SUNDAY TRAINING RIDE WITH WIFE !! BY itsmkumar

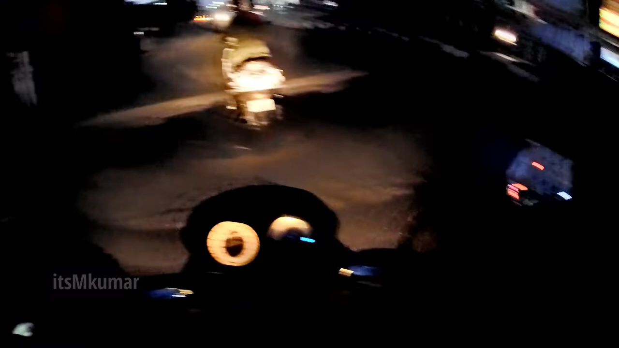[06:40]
ओके चौराया यहाँ पे बिल्कुल सही सलामत पार कर लिया है। अभी आगे एक और सर्किल मतलब क्रॉसिंग आएगी, भैया थोड़ा सा रुक जाओ।